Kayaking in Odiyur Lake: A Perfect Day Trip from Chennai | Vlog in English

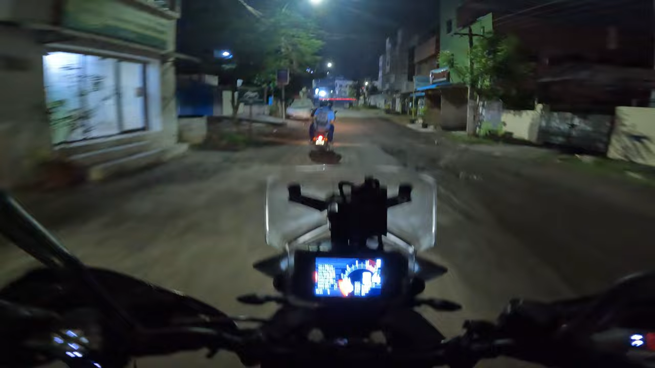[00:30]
And we are heading towards a place Like a pit stop that we usually take while going to Pondicherry So we won't be going to Pondicherry today We'll just go to that pit stop over there And we'll come back That's it
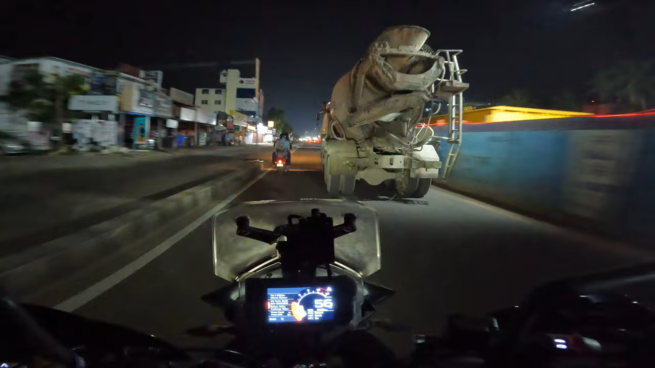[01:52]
so basically we're crossing somewhere near Karapakam Right at this moment I live in Thodai Pakam And right after that Karapakam comes Yeah It's 5 in the morning And half of Chennai is outside Not half Like yeah Still it's empty As compared to other times in the morning It's terribly You know Jam-packed With Traffic
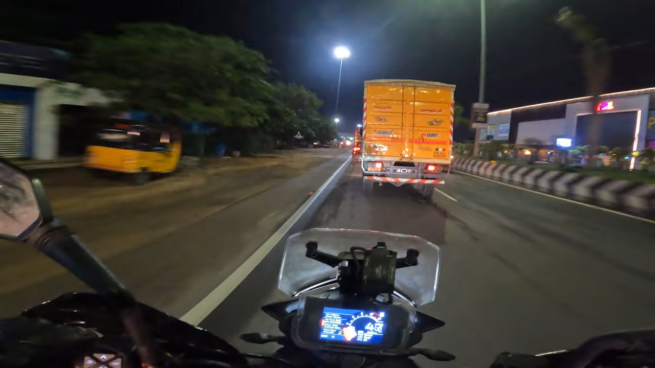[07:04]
so we are having one car two bikes for the day that's the car it will go through the toll and we'll we are being the toll-free travellers we'll straight away
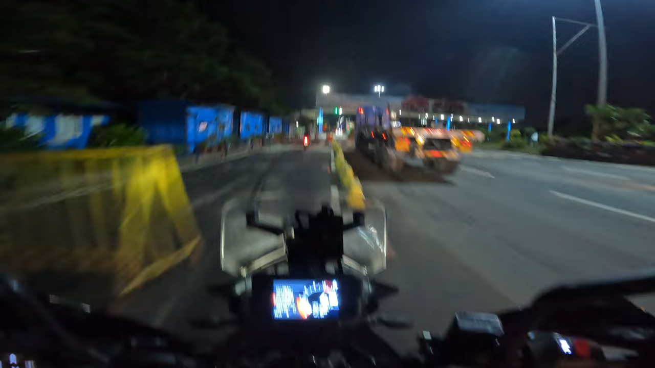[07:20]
who's passed from here no tolls for us why are they catching people at this hours so talking about this road it goes straight to the southern tip there